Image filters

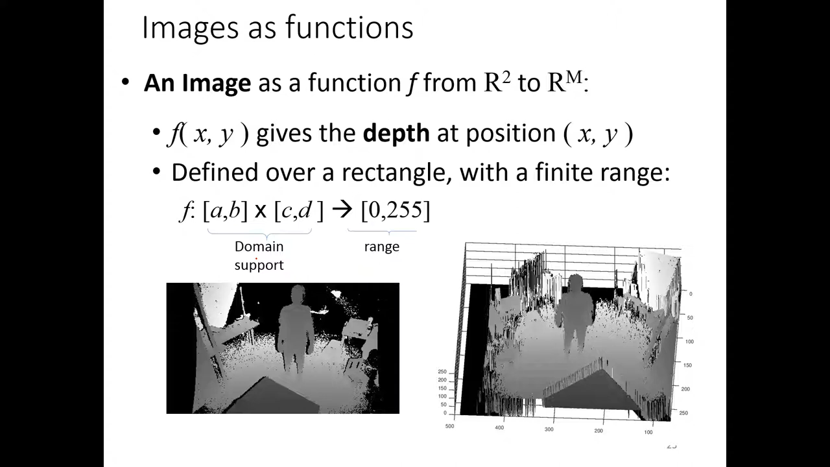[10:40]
And then like, if you kind of match this image, you will get like some 3D information. Right? So again, a very simple concept here. So now move on to something that is more kind of the main topic today, like some filters.